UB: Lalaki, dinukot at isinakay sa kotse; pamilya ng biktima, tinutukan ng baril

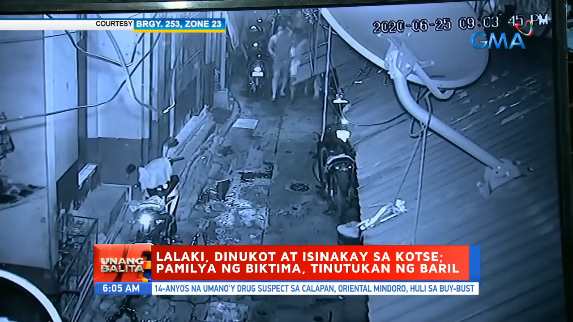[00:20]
tatlong lalaki ang makikitang naglalakad sa isang kalsada sa Tondo, Maynila. Halos puluputan ang nasa gitna na kinilalang si Matthew Sagario.
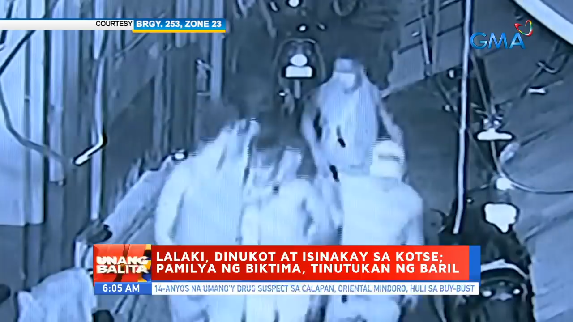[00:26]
Dalawa pang lalaki ang nakasunod sa kanila.
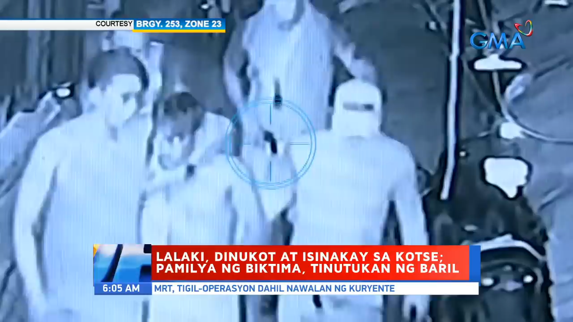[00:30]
Ang isa, may bit-bit na baril. Kita naman sa isa pang anggulo, pagkalabas nila ng kalye, may nakaabang ng kotse.